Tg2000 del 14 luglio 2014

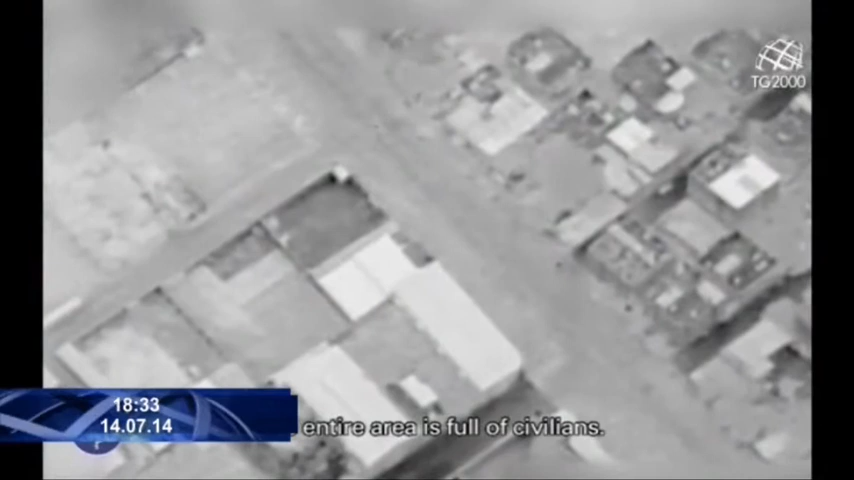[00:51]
C'è un gruppo di bambini, afferma la seconda. E poi gli operatori sono in attesa. Ci sono 15 persone a 10-15 metri dalla struttura.
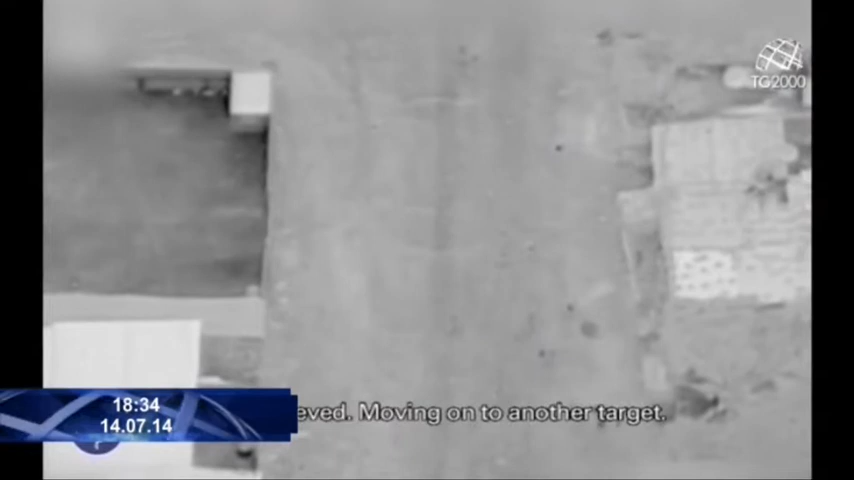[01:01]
Li vedo ricevuto. Passiamo ad un altro bersaglio.